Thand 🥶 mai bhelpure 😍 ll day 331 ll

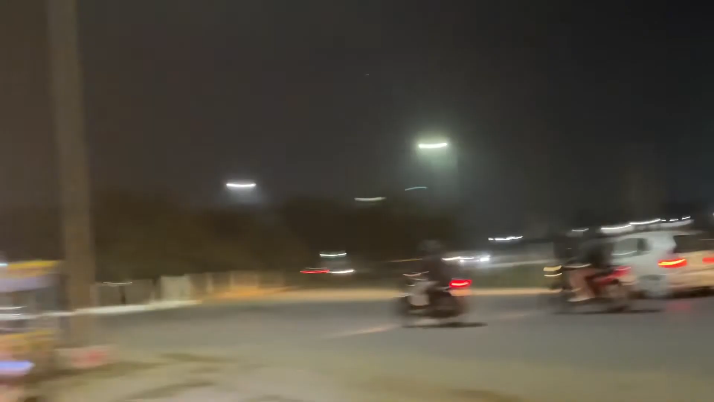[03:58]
ये तो गोल चक्कर अपने गोम के बाहर ही है मार गोल चक्कर, ये तो भवनाथ फेमस ये गोल चक्कर